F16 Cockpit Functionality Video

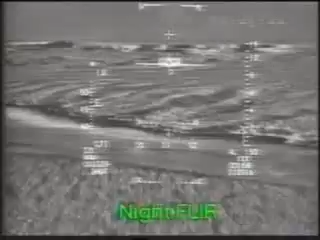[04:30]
Lanterim, developed by Martin Marietta Corporation, stands for Low Altitude Navigation and Targeting Infrared Systems for Night. It combines forward-looking infrared imaging, terrain-following radar,
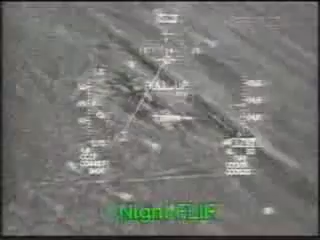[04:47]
Pilots of the fourth tactical fighter wing say they can drop their bomb within 10 meters, some say 10 feet, to the target.
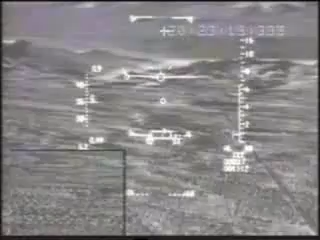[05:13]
He finds the target area and positions himself with the infrared or FLIR sensor of the navigation pod. The final approach is then set up with the targeting pod. After target lock-off, the attack is flown heads-up with all
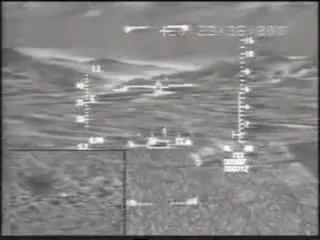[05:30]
weapons delivery calculations and functions performed automatically.
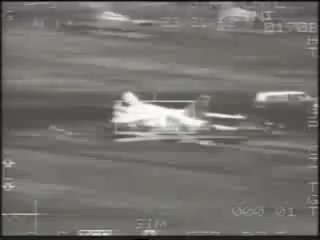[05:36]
But for all its capabilities, it's really only a stopgap measure. From the moment the-